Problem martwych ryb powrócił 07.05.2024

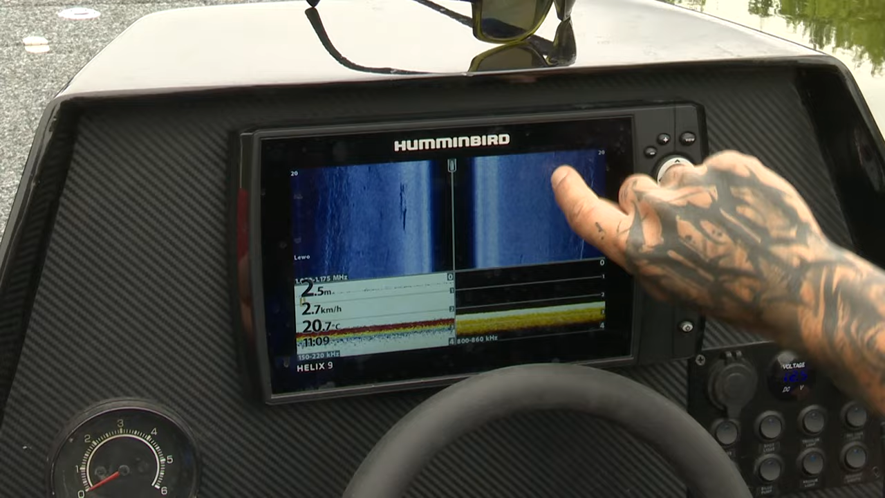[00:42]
On screen: depth 2.5 m, water 20.7°C, speed 2.7 km/h
Normalnie by było widać obraz ryby. Śmierdziało właśnie padliną i już wiemy, że coś tutaj jest.